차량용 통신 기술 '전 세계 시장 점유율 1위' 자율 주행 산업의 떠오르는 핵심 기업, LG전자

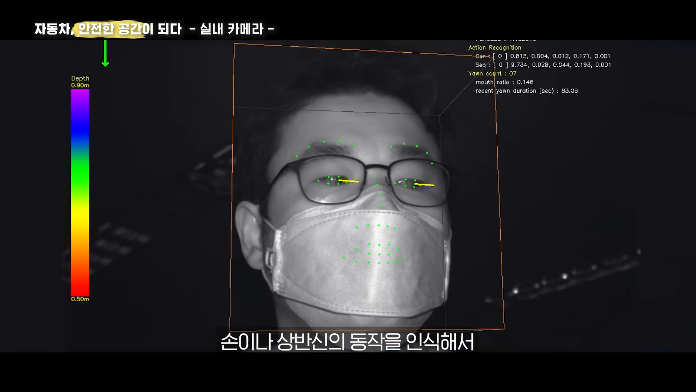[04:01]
손이나 상반신의 동작을 인식해서 졸거나 휴대폰을 들어 전화를 하고 음료를 마시는 행동처럼 운전 중에 위험한 행동들을 포착하면 경고음을 울려서 사고를 예방합니다.